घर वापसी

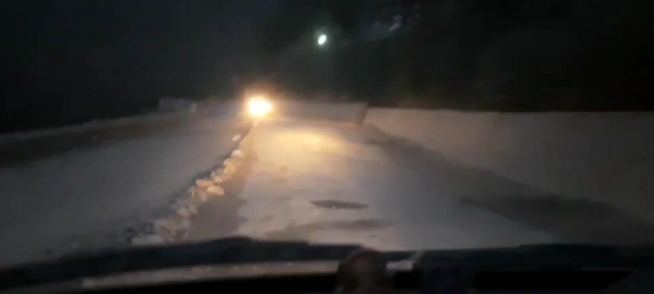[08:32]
अभी रोड में देखें कितना अंधिरा हो गया कि इसका सफर बहुत थोड़ा सा डफ है
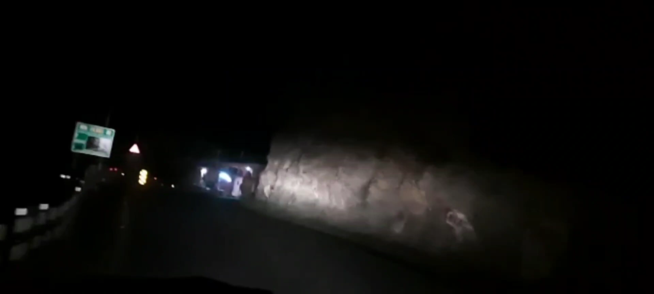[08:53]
तो बहुत अच्छा हो रहा पर बहुत तूटने की वश्चे तो असा दिक्टे तैयारी है तो यह पार अपार कर लिया
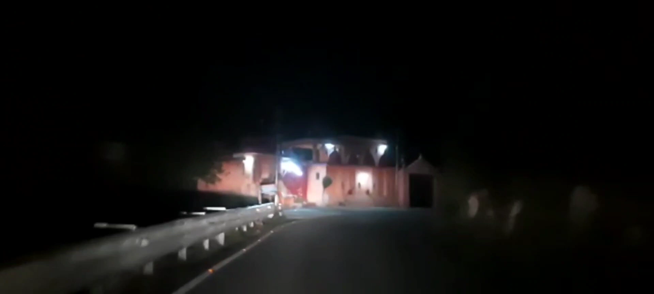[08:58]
है आपर एक रास्ते में देखिए हनुमान मंदिर पढ़ता है बहुत खुब साई मंदिर है हनुमान
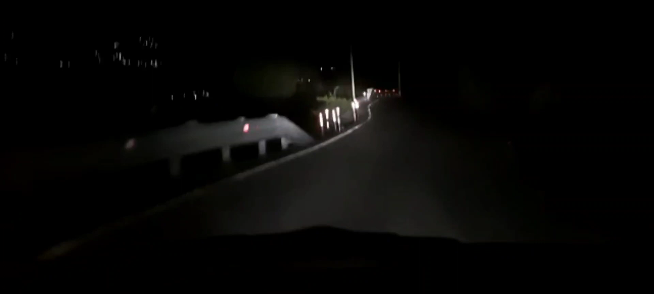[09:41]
इसलिए हम जैसे घर पहुंच जाएंगे टाइम पर अब कोई बहुत सुंसान रोड है ज्यादा भीर भाड नहीं है कोई ऐसा इसका ट्रेश नहीं है इसलिए इसलिए गाड़ी जाने में कोई असना बड़ा दिस्क नहीं है और तुक्ता गाड़ियां दिख रही है उनकी रॉष्णी से थोड़ा हमें भी फायदा हो रहा है कि जब �